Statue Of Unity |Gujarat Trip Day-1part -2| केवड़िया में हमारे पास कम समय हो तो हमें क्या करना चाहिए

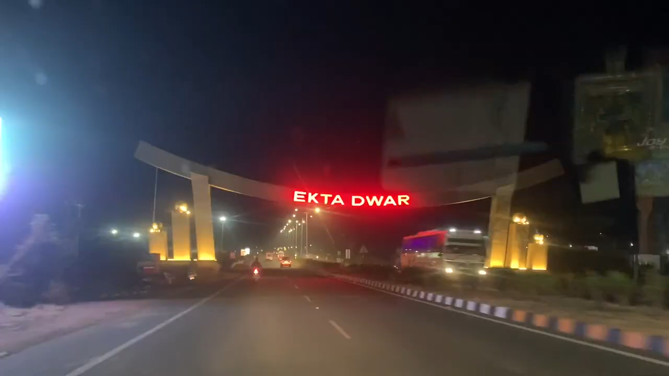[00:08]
फ्रेंड्स हम वडोधरा से एकतन अगर करीब 140 के करीब पहुंचे